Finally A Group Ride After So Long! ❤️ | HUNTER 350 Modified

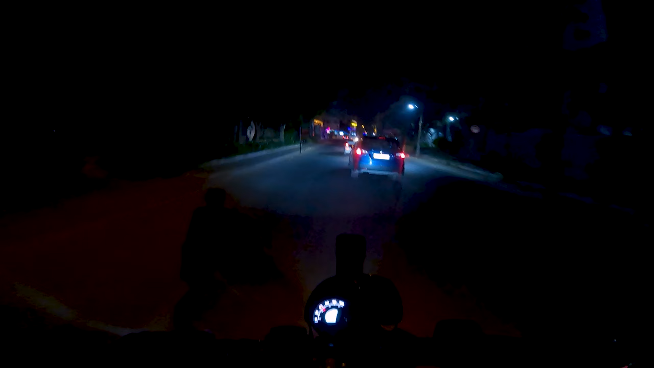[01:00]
लोकेशन मैंने ज़्यादा देखी नहीं है, उन्हीं ने सेंड करी थी लोकेशन, तो देखते हैं कि लोकेशन कैसी है। होप लोकेशन भी बढ़िया रहे तो मज़ा आ जाएगा।
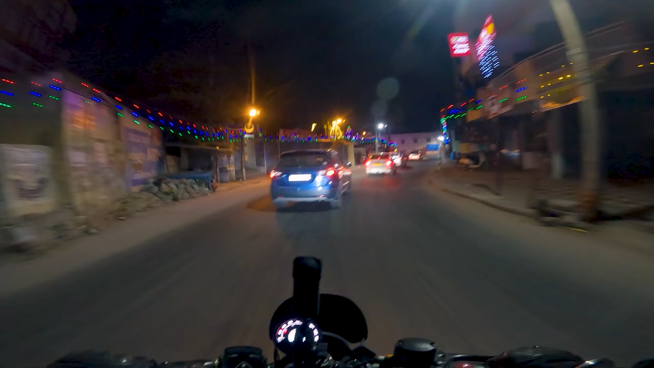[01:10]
और बढ़िया सा यहाँ पे माहौल। राम नवमी की आप सभी को शुभकामनाएं।
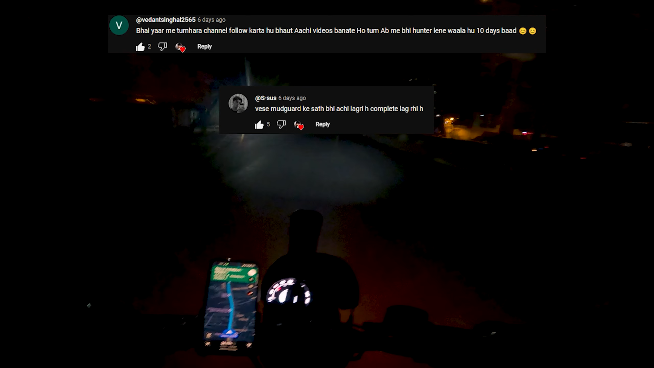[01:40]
अभी चलता हूँ मैं सीधे लोकेशन पे और वहाँ पे बाकी भाइयों से मिलता हूँ और फिर बात करते हैं आपसे।
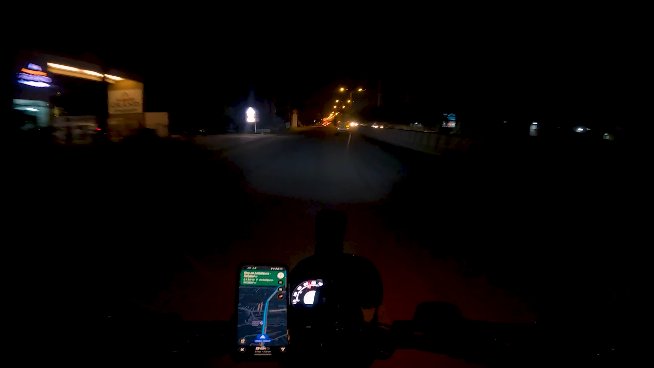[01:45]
फ्यूल अप कर लिया मैंने, अभी देखते हैं कि वो लोग कहाँ पहुँचे हैं।